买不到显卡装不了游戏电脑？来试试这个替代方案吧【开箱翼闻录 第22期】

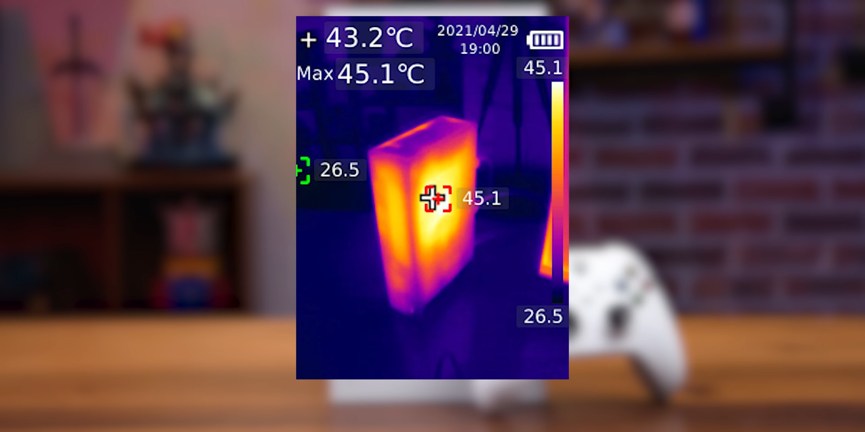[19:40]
On screen: spot 43.2°C, max 45.1°C
最高溫度是40多還可以唯獨是這個出風口這裡面是可以達到60多度的雖然一般情況我們不會去摸也摸不到裡面
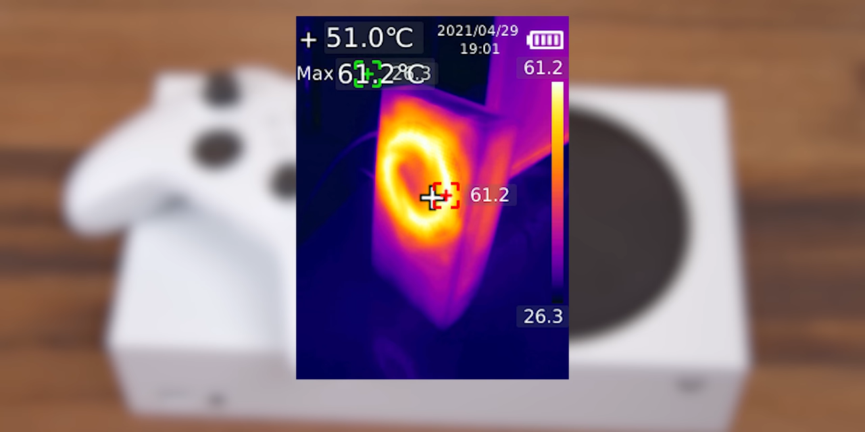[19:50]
On screen: spot 51.0°C
但是正常遊戲的時候最好還是不要遮擋這個出風口接下來看一下一個我比較喜歡的XSS上的功能